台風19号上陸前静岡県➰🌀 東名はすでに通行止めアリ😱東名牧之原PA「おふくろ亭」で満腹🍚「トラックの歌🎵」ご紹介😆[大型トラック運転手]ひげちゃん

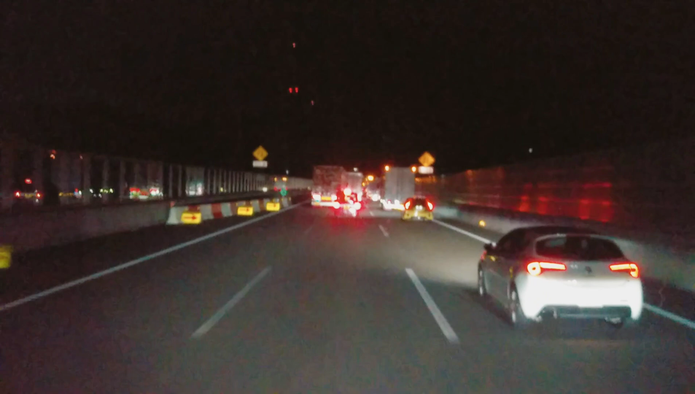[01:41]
ですねあのあたりがもう通行止めに今からなってましたんで新東名高速非常に車が多い状態になっておりますおそらくですねこれをアップして見ていただくときにはちょうどね台風が来てるときになると思うので予定では土曜日昼頃に荷物を積んでですね出発する予定なんですがまあどうなっていることやら今から心配ですね
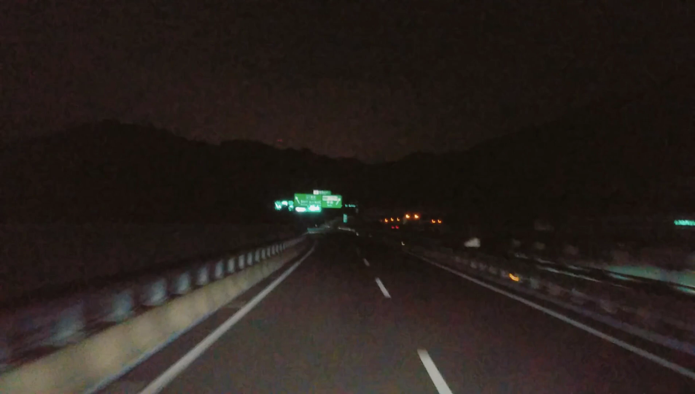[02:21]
というわけでですね今日は新清水ジャンクションの方から東名高速の方に向かっていこうと思いますこっちの方がねおそらくその手前で通行止めしてるんでねえー空いてるかなと思ってこっちへやってまいりましたやはり案の定空いてますねこっちはいやーちょっと雨もポツリポツリとしてきましたね
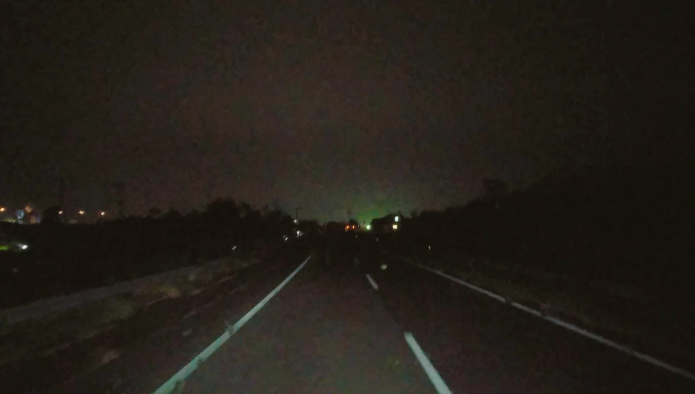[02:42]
これも台風の影響なんでしょうかねあらここの信号青以外初めて見ましたわえー日本坂でしたっけ日本平でしたっけ辺りのところなんですけど高速道路上に信号が
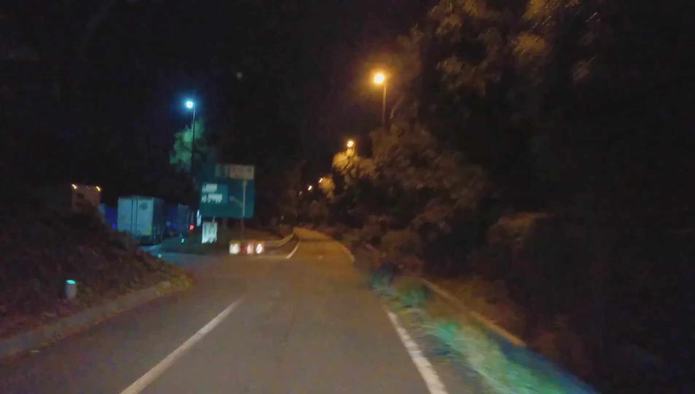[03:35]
というわけで今日はあまり東名を走らないんですが初めて牧野原のサービスエリア入っていこうかなと思います
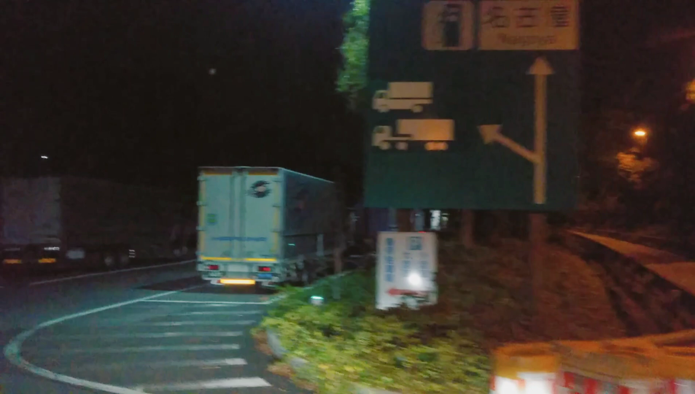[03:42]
これ広いんですねここ後で調べたら大型だけで220台ぐらい止めれるみたいですね